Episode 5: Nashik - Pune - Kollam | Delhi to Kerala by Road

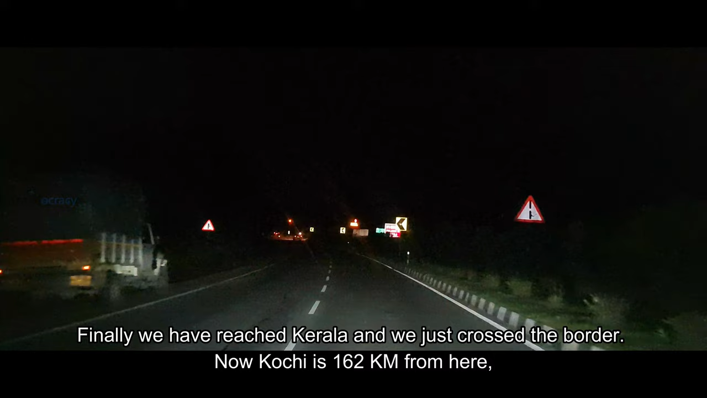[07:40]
ये है आरटीओ चेक पोस्ट वालयार, दिस इज द बॉर्डर बिटवीन तमिलनाडु एंड केरला।